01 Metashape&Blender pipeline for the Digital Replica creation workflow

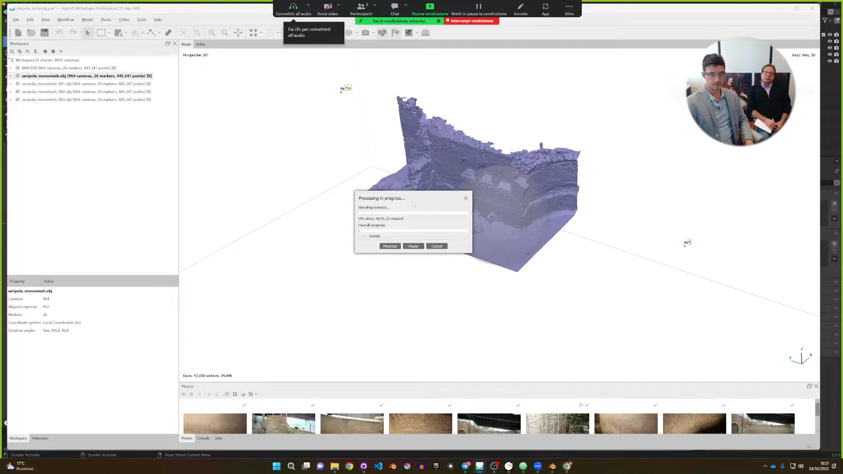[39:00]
3, 2, 1, 4, 6, whatever. And you will get different tiles with a correct coverage. It is working on every single
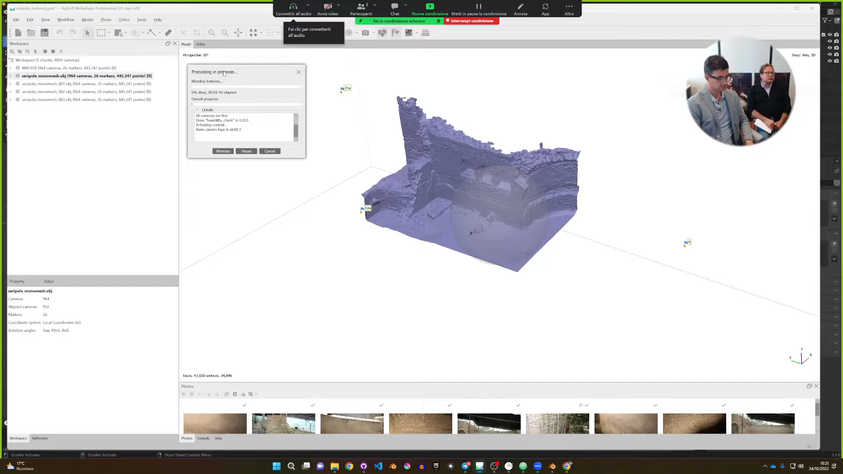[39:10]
mesh that you have inserted, right? It's taking one. There are some cases where we need to work on georeferenced models. Okay.
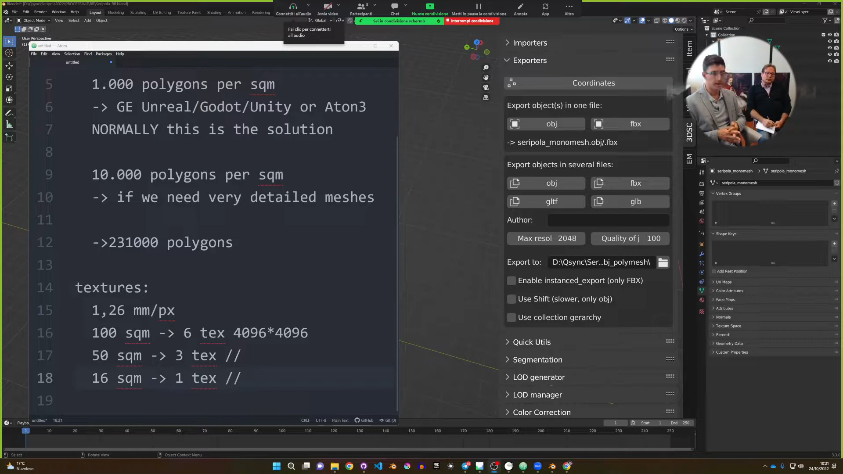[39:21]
In that case, we need to use the shift parameters here in Blender. The shift parameters means that you have to set an X,
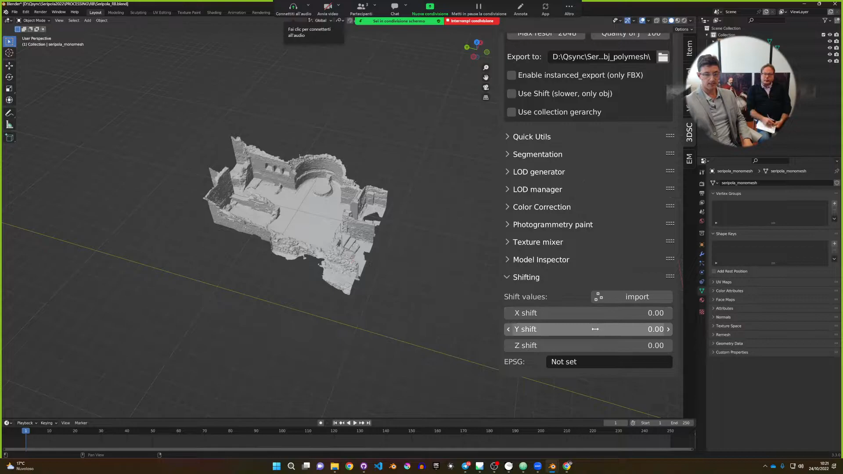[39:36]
Y, and Z shift to the original model.
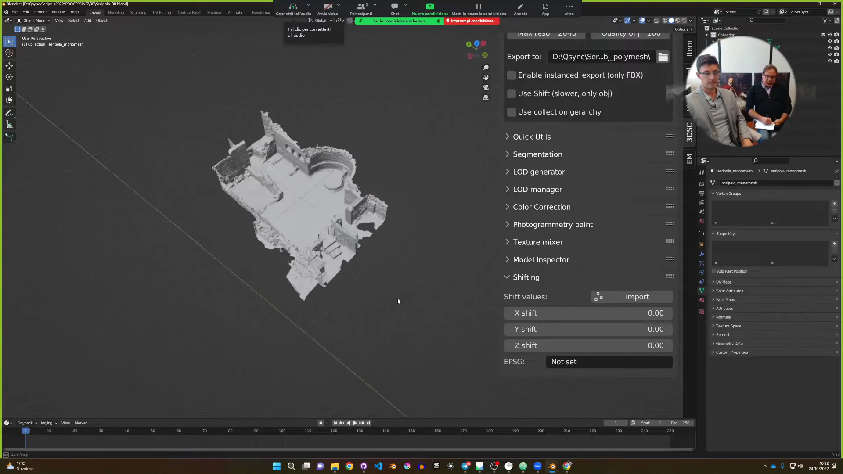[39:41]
If we discover that this model is in, let's say, in, if we need to set the georeferenced
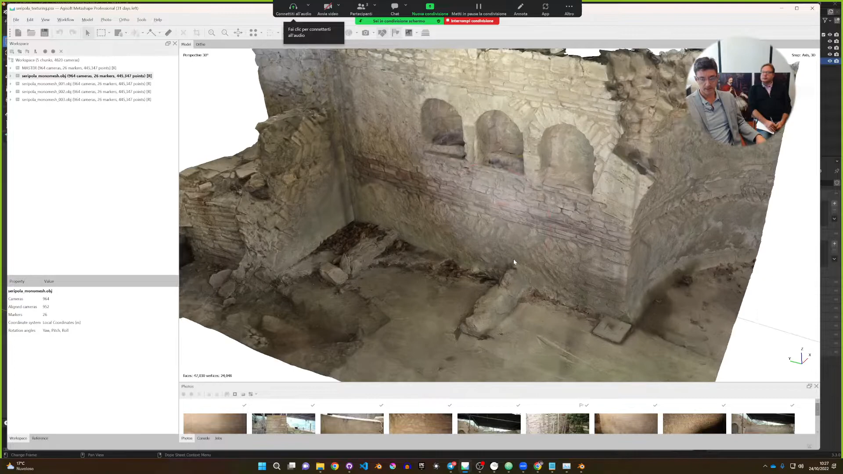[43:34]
So this is the biggest resolution we can have from this project.
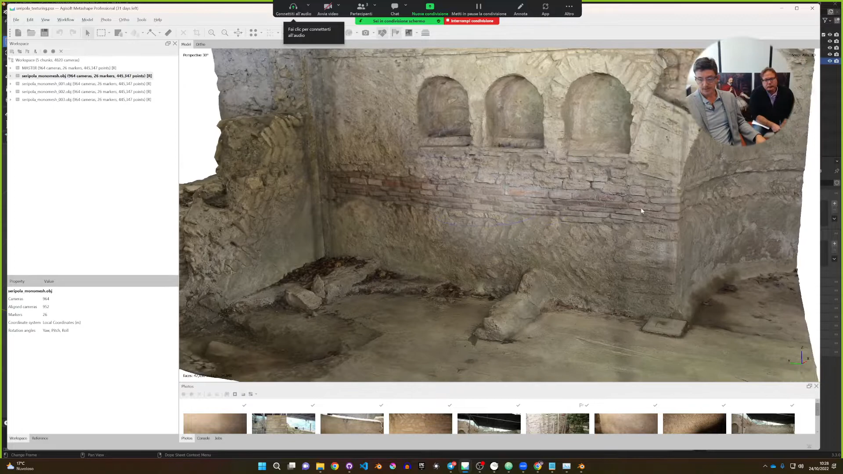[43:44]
Sometimes we can have the interaction of long distance images and short distance images. What does it mean? If I turn off the cameras, maybe we are using for this place
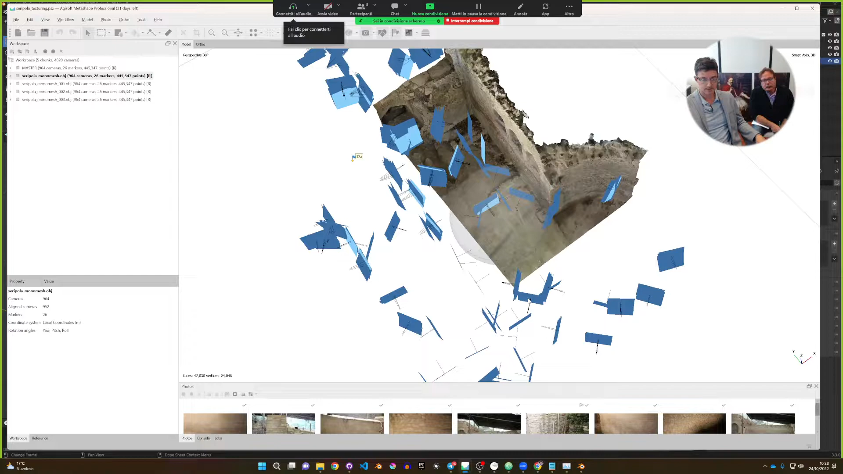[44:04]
this and this, but maybe we really need just this, for instance. So this is good for this, okay?
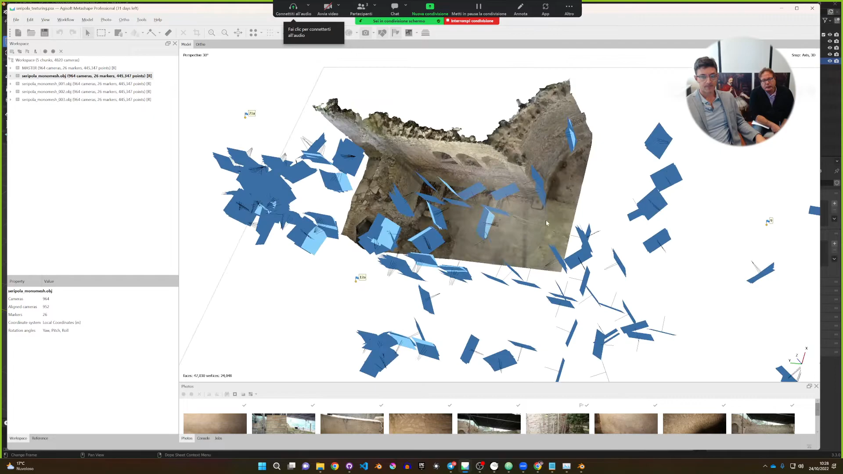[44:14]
So it's a matter of the quality of the images. For that reason, we normally make two different sets of photo shooting. One photo shooting is just is for the photogrammetric solution with all the stuff, plus some images that were taken just to texturize, and we put them in different folders, so that you just turn off all the cameras for the photogrammetric solution, using just the images for the texturing.
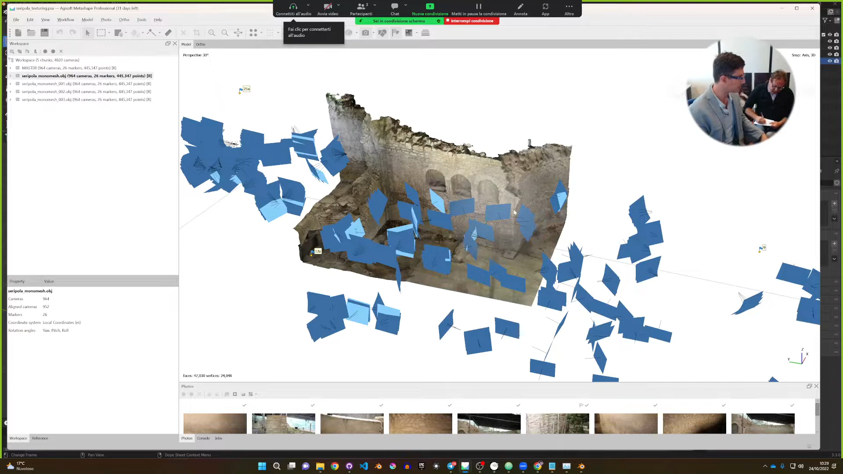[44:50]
And it's a good way to know exactly what you are doing. because in order to take the geometry, you have to take as much photos as possible. But in order to texturize, you have to take less images than possible,
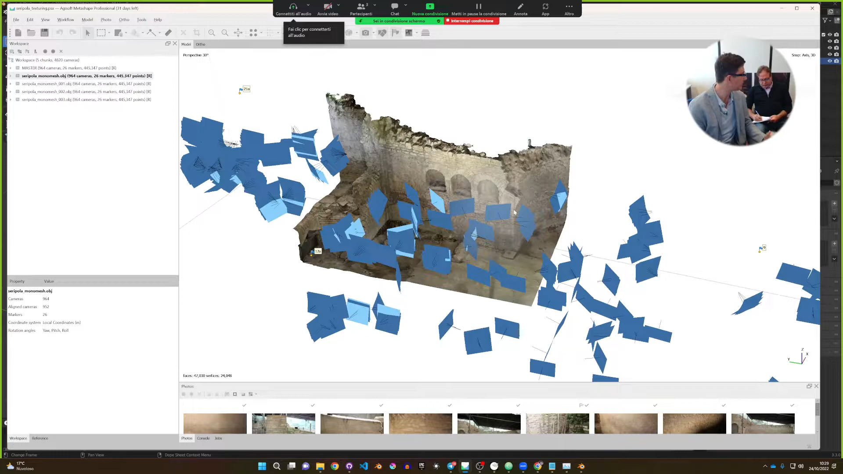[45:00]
but correct, with no blur, and so on and so forth. And if you have to pay attention to how to put the lights and so on, it's better to do it in for the texturing set of images. Okay, let's start with the third script.
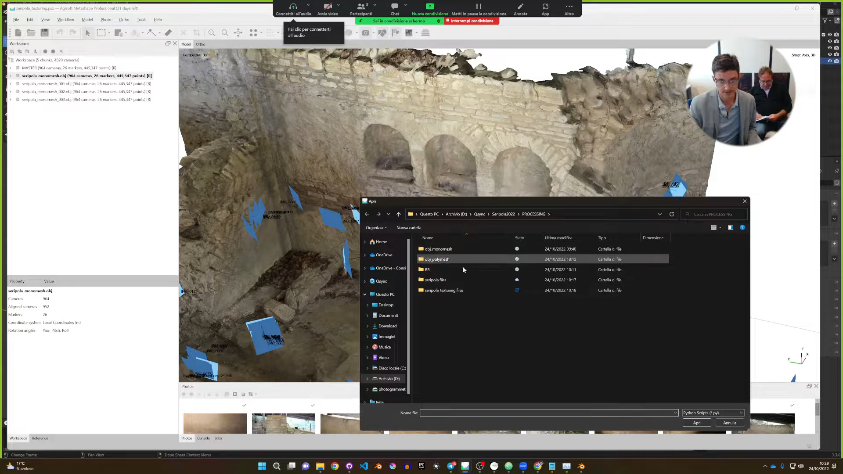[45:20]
And it's the desktop, main, and rename chunks. We have dirty names, Seripola Monomesh, Seripola Monomesh dot underscore 001. We don't need it. So open the script and run it. And we have one Metashape, two Metashape, three Metashape, and so on and so forth.
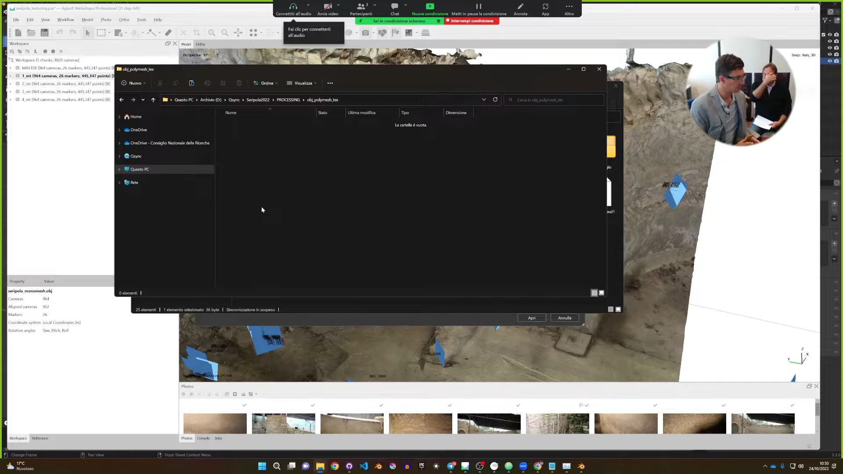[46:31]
Okay, if I am working in absolute coordinate system in Metashape, I need to put here the shift file. Also in the importing situation, okay? Also when I imported here the OBJ Poly Mesh here. If these meshes needed to be exported
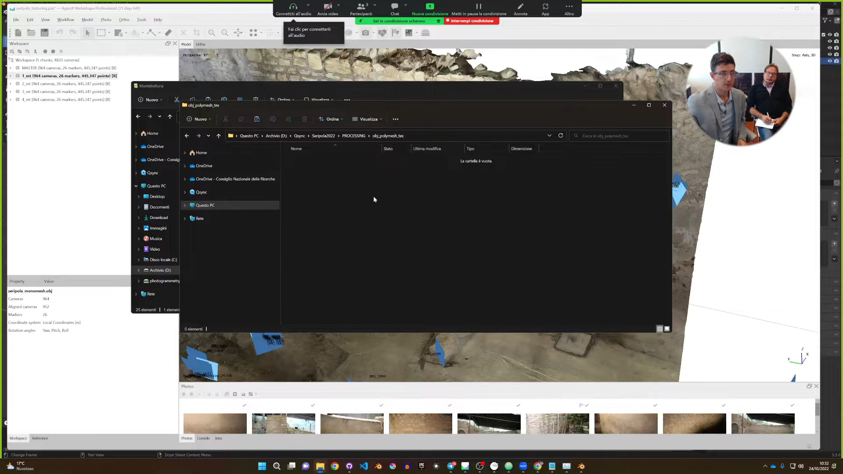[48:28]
So OBJ polymesh without any shift, because we are not working in absolute coordinates.
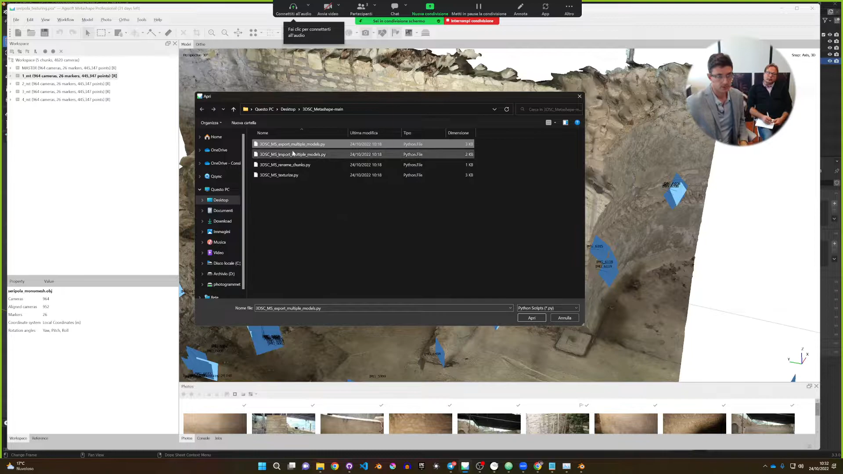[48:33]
Okay, so export multiple models, open and click OK. Popping up, specify destination folder for 3D models,
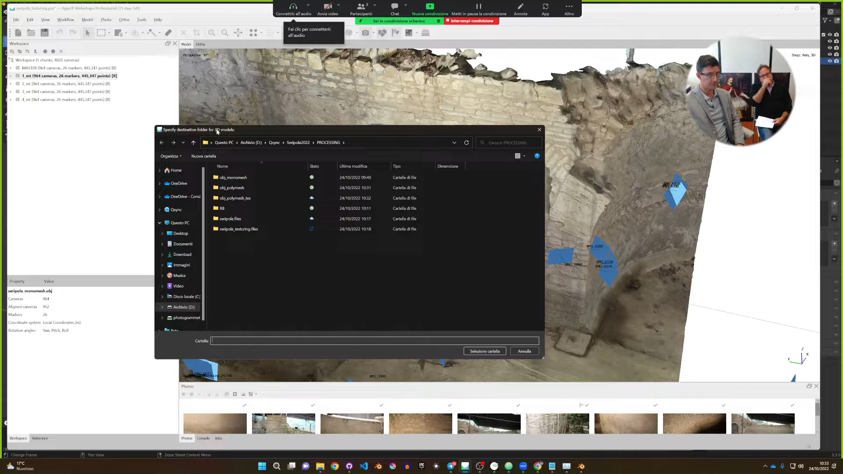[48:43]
and I'm going in OBJ polymesh texture. So specify destination, and here I've select. It is saving it in the correct format with the correct stuff and blah blah blah.